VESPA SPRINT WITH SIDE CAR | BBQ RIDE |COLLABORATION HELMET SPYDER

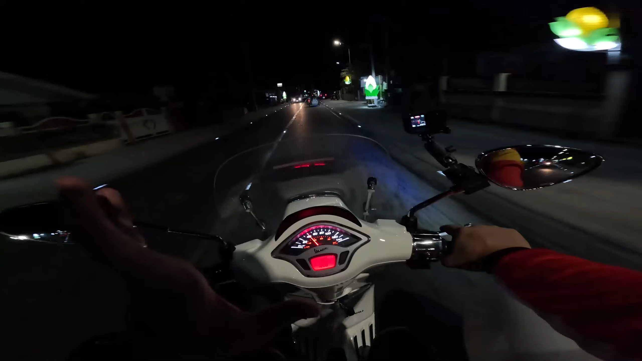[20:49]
Na hindi naman ito limited edition. Ordinary lang ito. White color. At least makikita nyo lang din guys. Kung gano'ng kalakas yung ilaw ng Vespa. So stock lang ito.
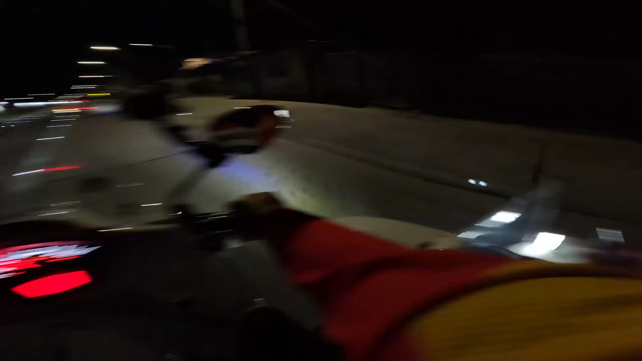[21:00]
Nakikita nyo nasa sidecar ko. Bukang mas malakas pa yun. Nga sa gilid na side. Kahit tumatag-tag siya. Hindi siya nag-i-reklamo ah. Oh. Comfortable siya. Parang pwede tong ibiyahin ng malayo ah.